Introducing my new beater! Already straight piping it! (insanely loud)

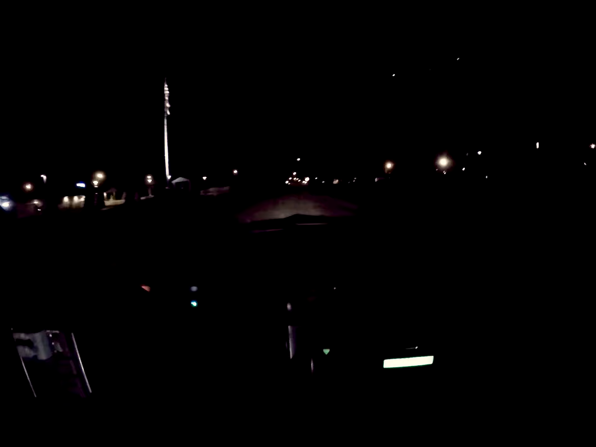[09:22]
That's 2000 RPM right there. Yeah, ignore the warning lights.